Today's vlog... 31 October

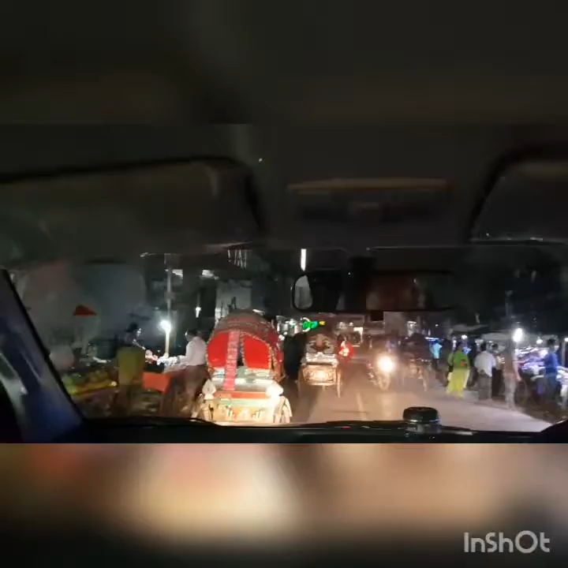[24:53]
চলে আসছি আগুড়া, দেখা যাচ্ছে আমরা রাস্তার এই পারে গাড়িটা ঘুরিয়ে আমরা ওইদিকে ইউটার্ন নিয়ে তারপরে যাব ঢুকবো।